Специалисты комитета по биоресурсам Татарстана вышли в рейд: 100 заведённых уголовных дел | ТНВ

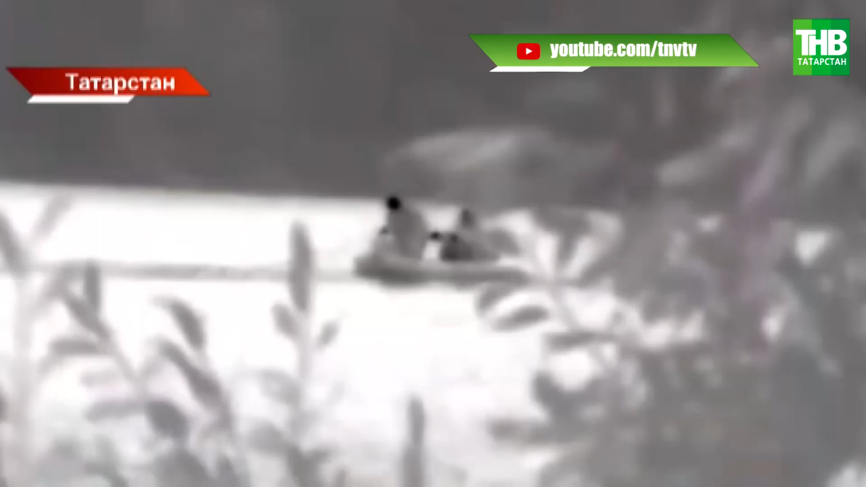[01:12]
Многие браконьеры со стажем выходят на незаконный промысел ночью, говорят инспекторы. Ловить таких помогают тепловизоры. Вот только попавшись, нарушитель рискует не только расстаться с деньгами, но и лишиться свободы. С начала года возбуждено 95 уголовных дел.